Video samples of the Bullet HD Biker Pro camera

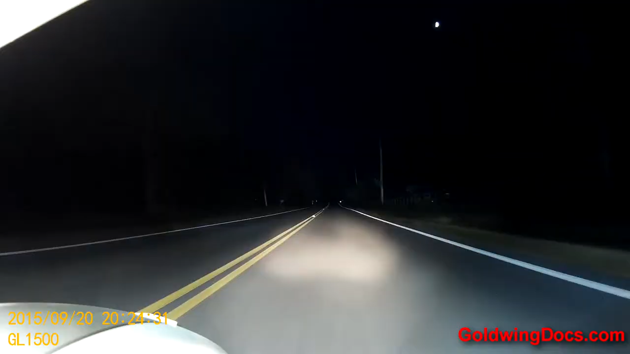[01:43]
Now, nighttime, we are riding at extremely dark rural roads, and it is very, very dark at this time of night. As you can see, the even with headlights on oncoming cars, the exposure is excellent. In fact, once again, the camera is seeing quite a bit more than I could at this time of night. However, the shutter speed is obviously quite a bit longer because of this low exposure.
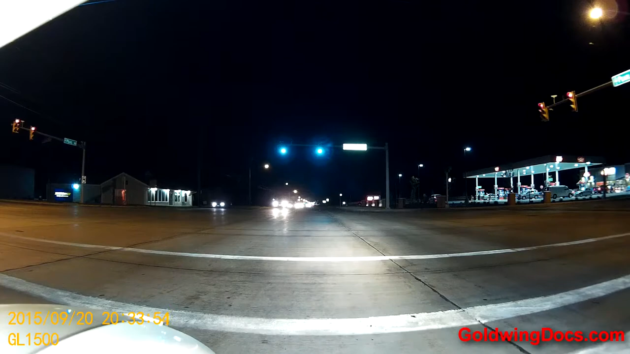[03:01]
And you'll see an excellent example of someone almost cutting me off here. This woman here, I had to stop, and the woman didn't see me and at the last second stopped and stopped turning left in front of me there. But as you can see, the urban lighting up the environment such that the camera picks up quite a bit more light and is, again, excellent.